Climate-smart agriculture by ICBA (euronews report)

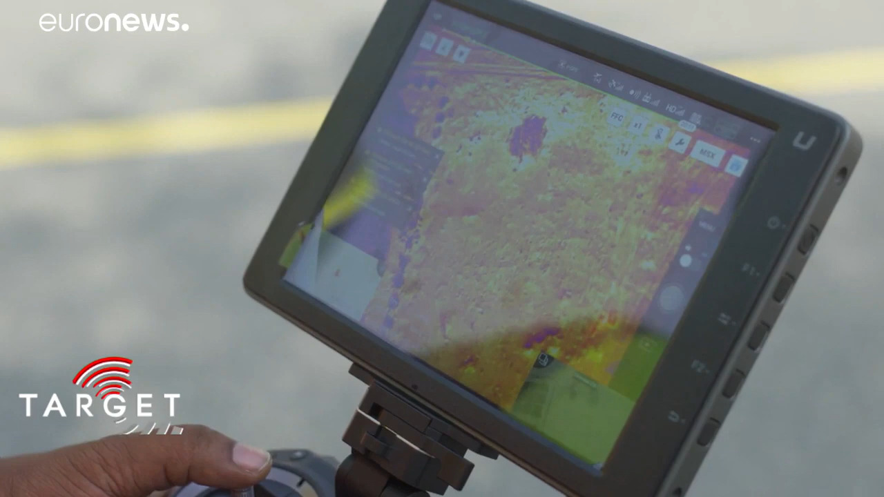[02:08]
We can see very interesting characteristics of the vegetation and of the soil at the same time.